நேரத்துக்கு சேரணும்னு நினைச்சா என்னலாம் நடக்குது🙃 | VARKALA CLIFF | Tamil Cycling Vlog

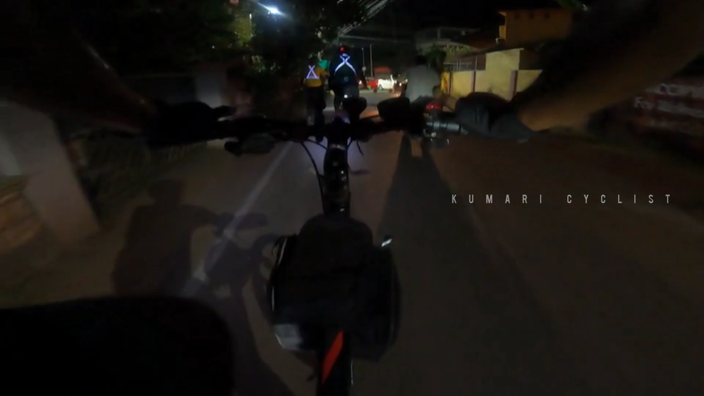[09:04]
வந்துட்டு இனி அப்படியே கொஞ்சம் இன்னும் டிராஃபிக், ஆனால் எல்லோரும் ரிட்டர்ன் ஆகக்கூடிய நேரம்,
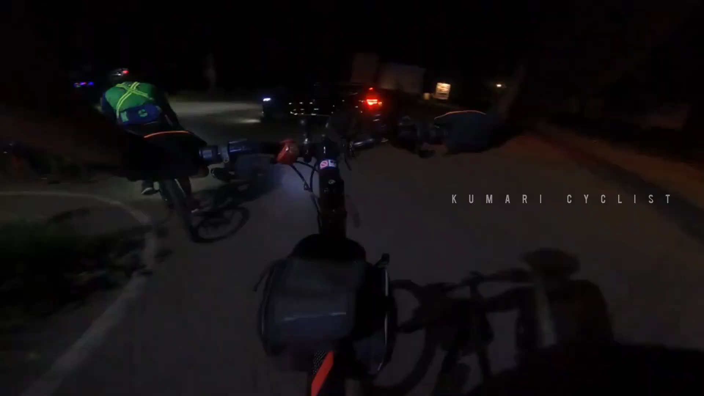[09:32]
என்னடா இது, இங்க ஹேர் பின் பெண்ட் எல்லாம் இருக்கு.
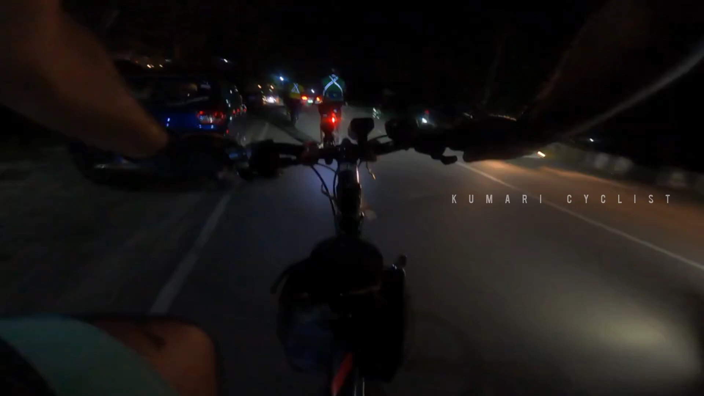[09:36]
அம்மா சரி டிராஃபிக் ஆக்சுவல் பார்த்துட்டு தான் போகணும்.